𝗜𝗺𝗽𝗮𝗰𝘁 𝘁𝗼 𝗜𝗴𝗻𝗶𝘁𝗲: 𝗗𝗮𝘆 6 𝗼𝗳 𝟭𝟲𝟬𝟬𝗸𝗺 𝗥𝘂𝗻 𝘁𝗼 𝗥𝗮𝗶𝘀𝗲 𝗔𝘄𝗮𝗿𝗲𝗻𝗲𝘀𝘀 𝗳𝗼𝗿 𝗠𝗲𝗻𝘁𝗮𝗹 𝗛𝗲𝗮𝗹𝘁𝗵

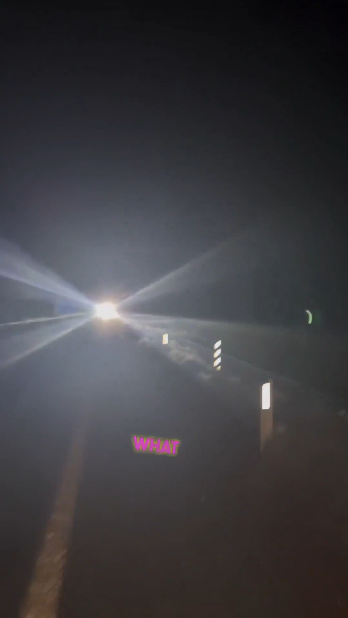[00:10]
like running at night time massive headlights coming straight towards you sounds like someone's having a party up ahead